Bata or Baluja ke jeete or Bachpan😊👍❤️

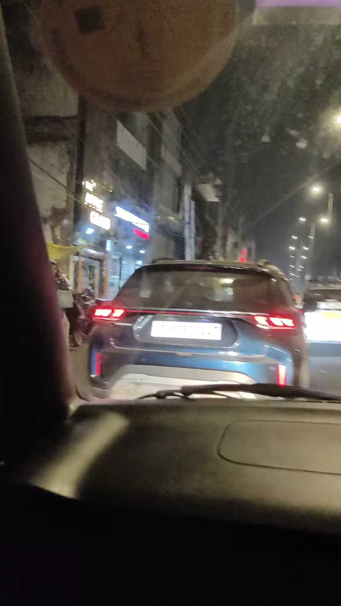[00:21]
रात का समाग यह बीच बीच में कट बना रुखे न यह बड़े